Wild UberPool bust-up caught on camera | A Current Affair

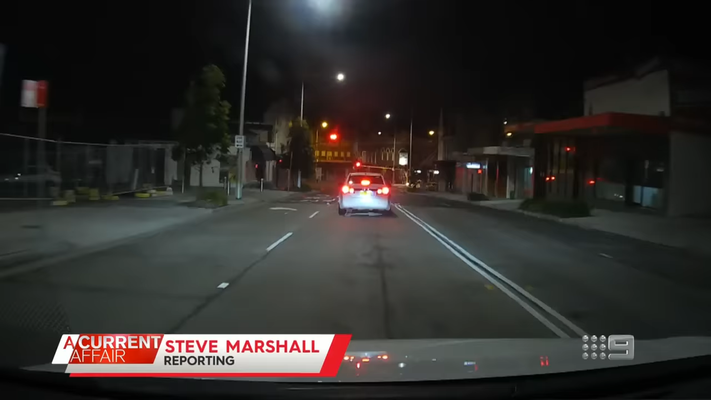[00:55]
Late-night ride-sharing can be hit and miss, but this Uber pool lift where strangers share the ride and cost was a trip of terror for pool passenger Liam.
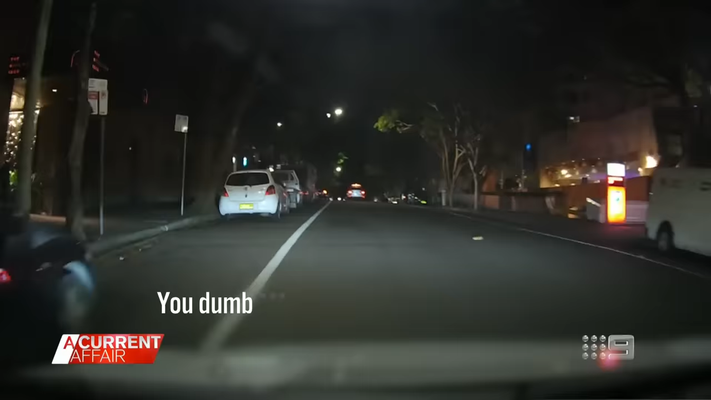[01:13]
I'm trying to get home. Leave my car. Yeah, you want to Otherwise, I'm calling the cops. This rough rider booked an Uber with Abdul early Sunday morning
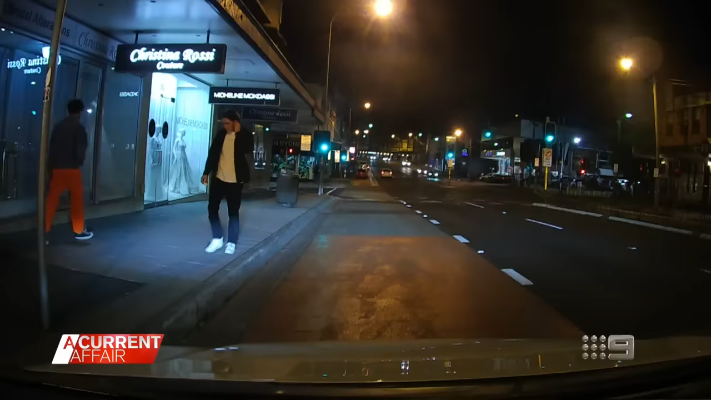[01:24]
when the rideshare headquarters added another rider to the pool.
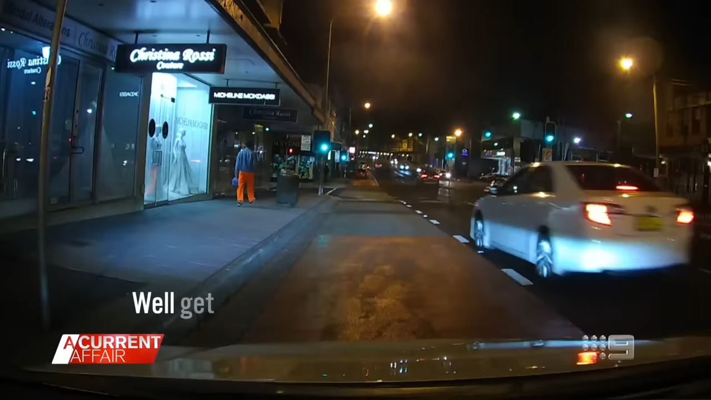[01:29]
We'll get to Chatswood, bro. No. That's what I paid for.
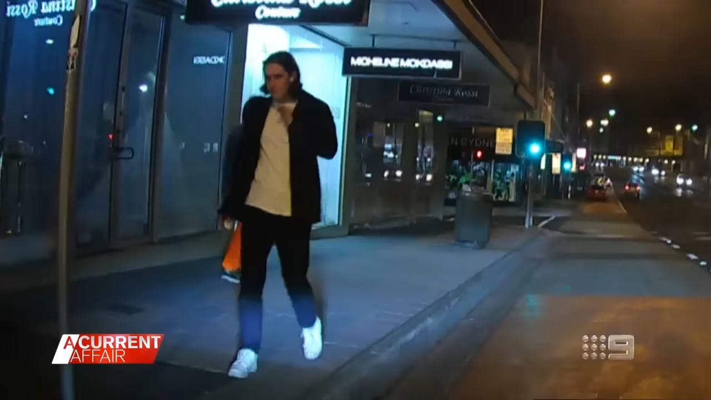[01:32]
That's Liam joining the journey home across the Sydney Harbour Bridge.
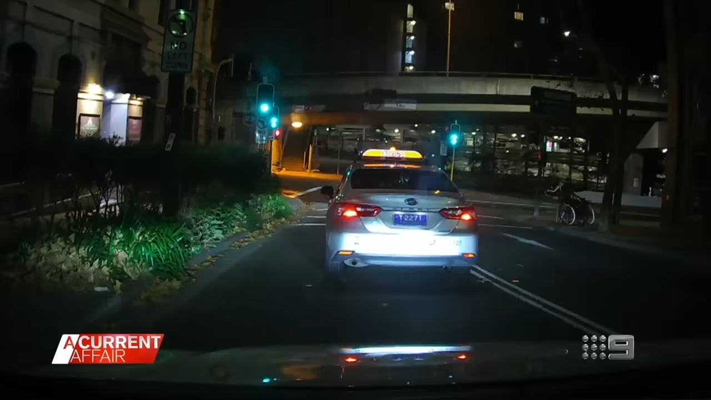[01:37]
Abdul's dash cam is rolling as his original passenger revs up over Liam's pickup.